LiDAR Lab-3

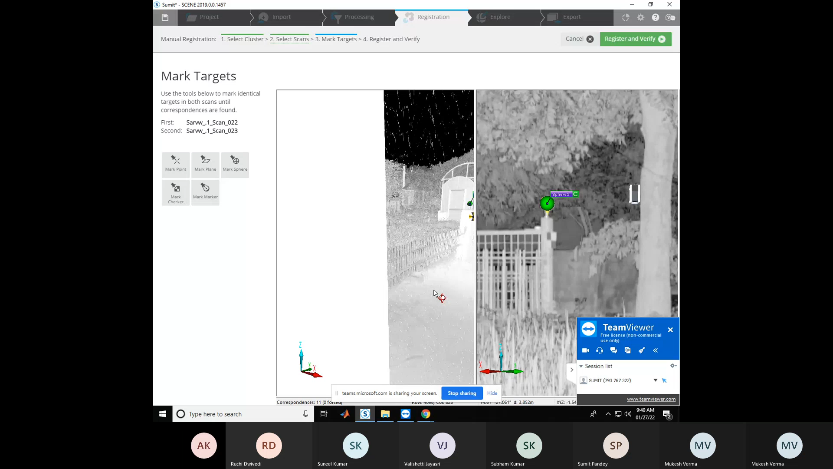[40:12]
After that, you can rotate the scan and search for the another common object. So, you can see that we have find the common checkerboard and sphere here.
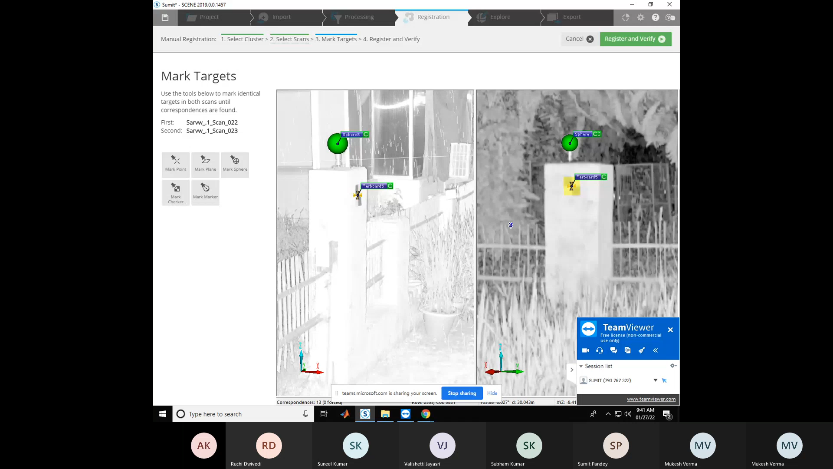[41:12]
And here also, and we have marked three targets, and now we can do the registration. So click on register and verify.
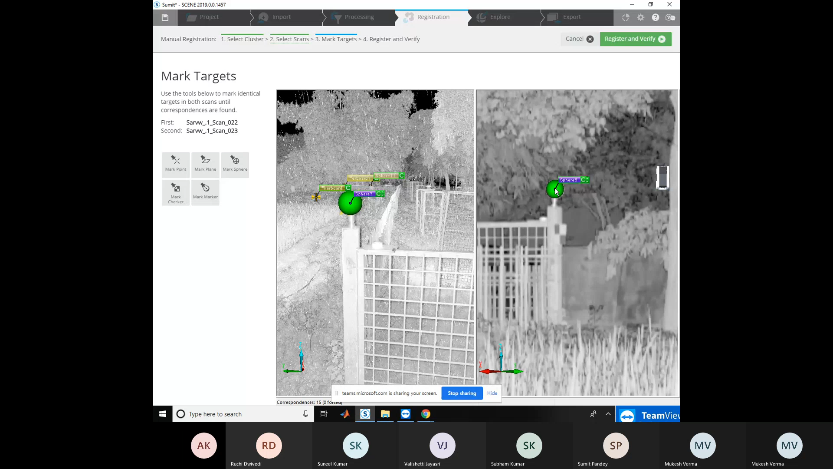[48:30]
You need to mark the sphere in the both the scans. After that, you can locate the another common point. As you can see,
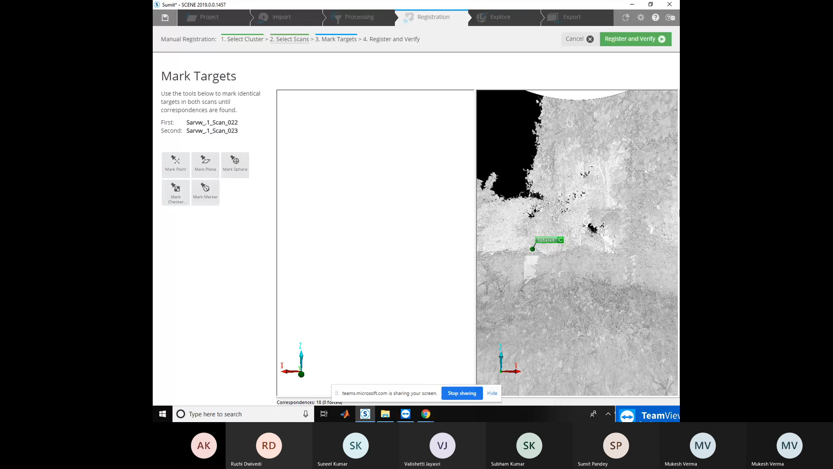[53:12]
Now you can rotate and see where the targets are present.
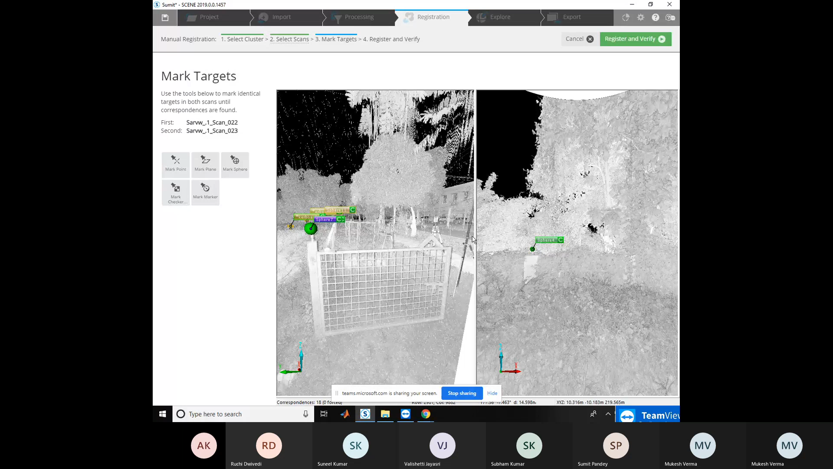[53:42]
Based on the surrounding objects, you can decide whether this sphere is the same one or not. So, you can rotate the scan also and see the surrounding objects and decide the matching object.
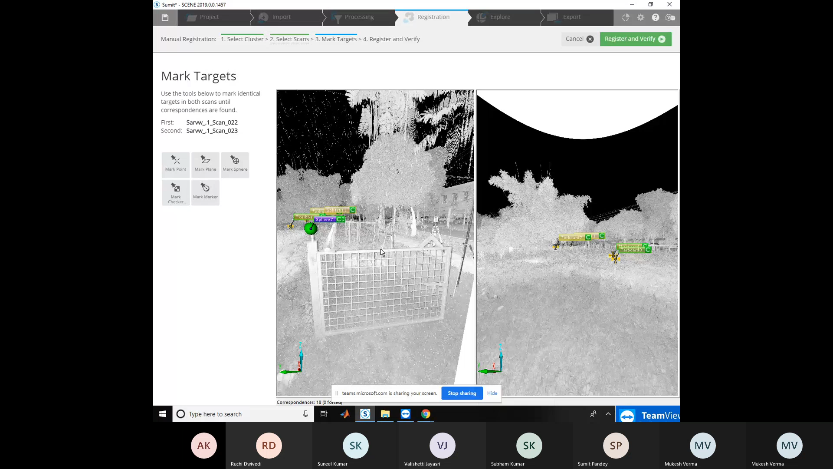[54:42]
And you can scroll your mouse to zoom in and zoom out.
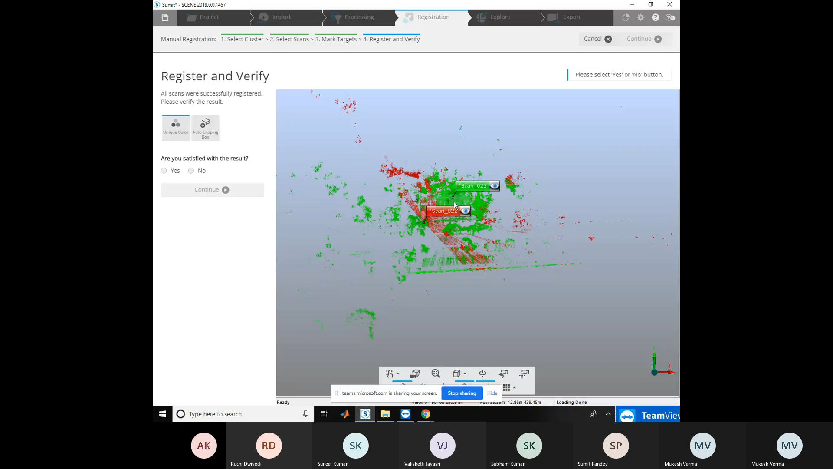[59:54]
Sir, how to check this that boundary lines are matching or not? See, the scan position 1 and 2 are visible to you, means its scans are merged. And if the boundary of those two scans are not matching, some alignment is some kind of misalignment is there, then you can decide whether this
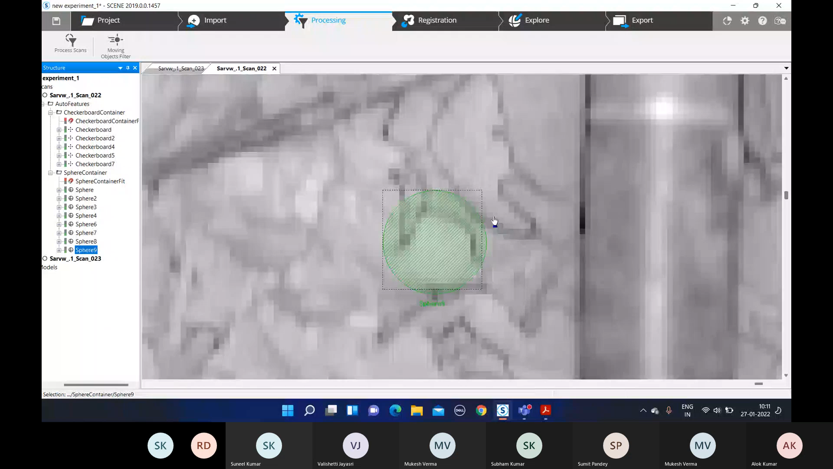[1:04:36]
This is the false one, okay, because I have not placed the sphere there.
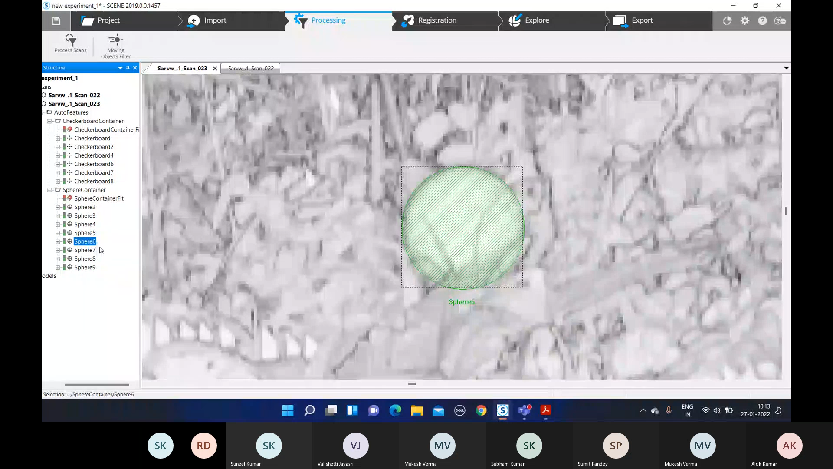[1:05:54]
This is correct one. Some hindrance is there, but this is correct one.
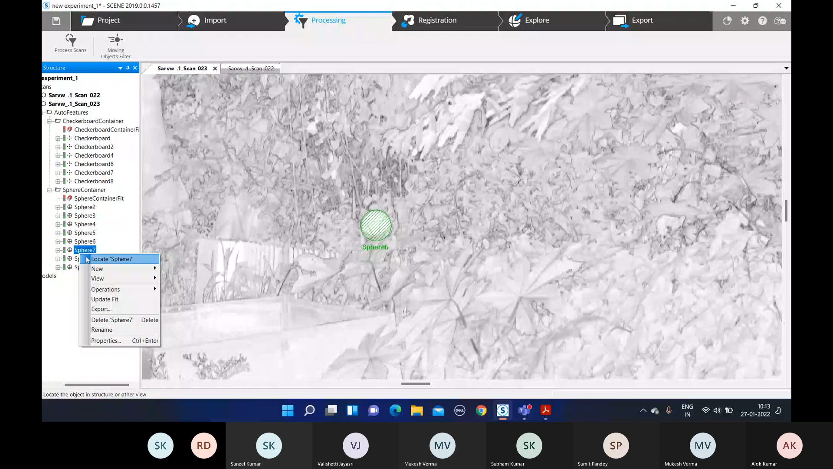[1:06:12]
Well, now I have to perform registration directly, na?
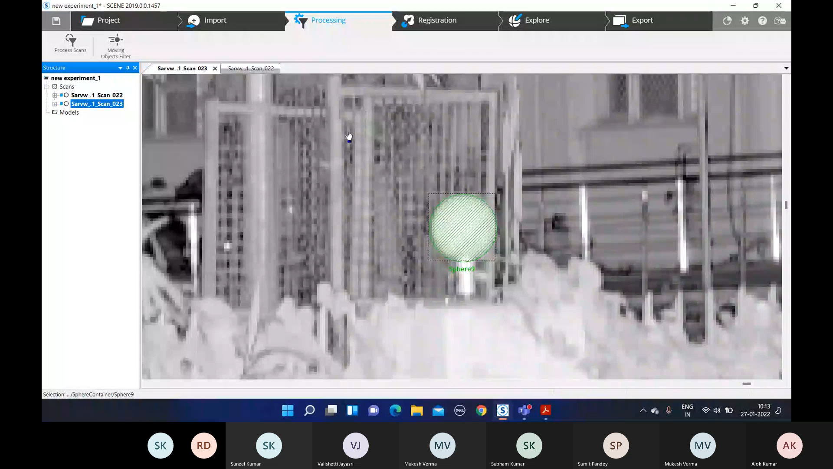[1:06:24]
Have you processed the scan or not?
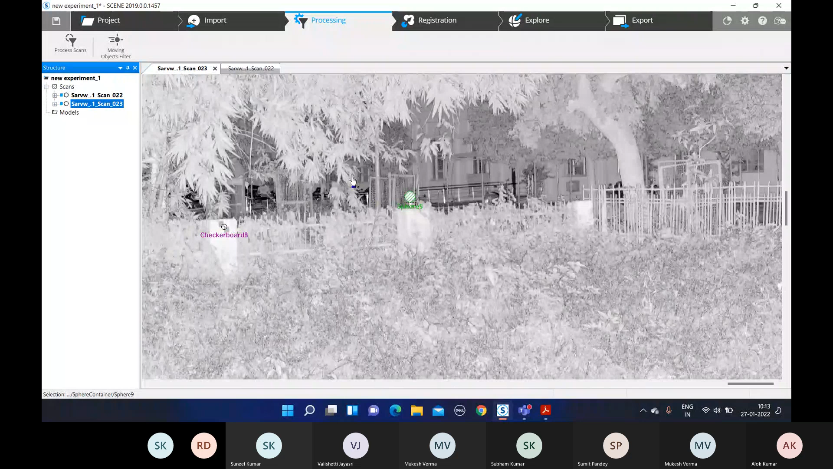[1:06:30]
Sir, process the scan. 1 minute. Yes, sir. Yeah, okay. Now you can go to the registration.